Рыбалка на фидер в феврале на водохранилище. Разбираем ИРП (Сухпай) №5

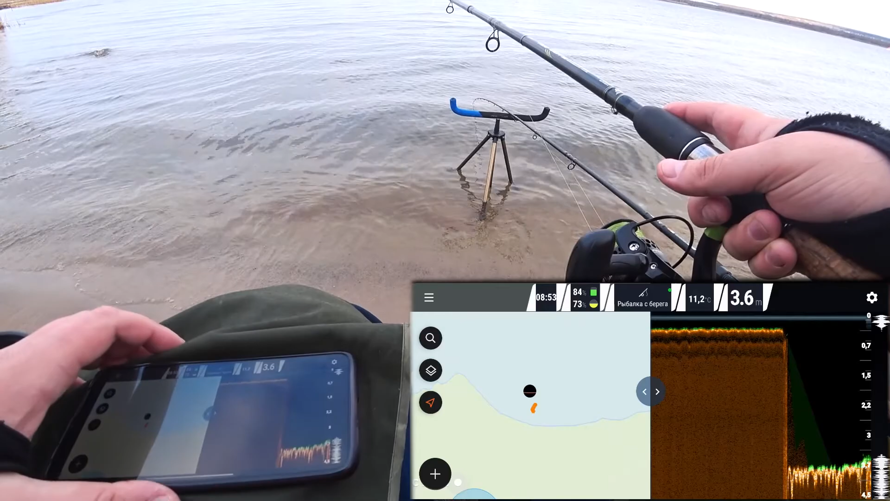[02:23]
On screen: depth 3.6 m
Так, он, по идее, должен сейчас, ага, обновиться. 3,6 метра он показывает. Ну да, здесь на самом деле в этом месте бровка очень близко к берегу. И она такая отвесная, как стена. Вот о чем я говорил. Вот она, видите? Здесь я уже рыбачил. Поэтому... Дим!